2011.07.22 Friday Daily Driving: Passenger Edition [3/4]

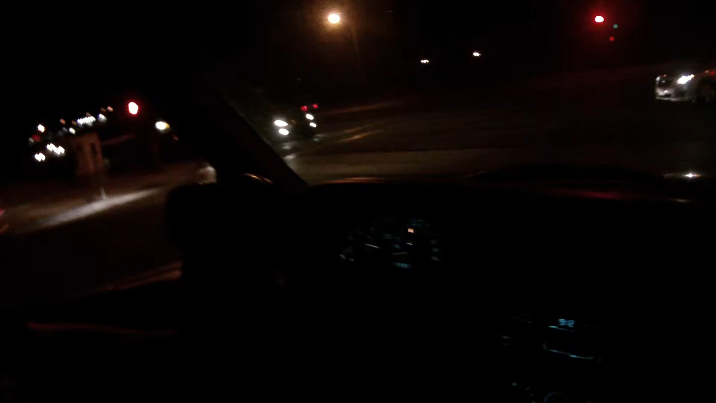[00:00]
So it's Friday, July 22nd still. 9:12 p.m. 9:12-ish. Just enjoying the Friday night social activities. Not even sure if the video is working or visible at all, but who knows? It's dark. You can see the lights. You can hear me. It's an audio podcast, okay? Audio podcast. You're over it.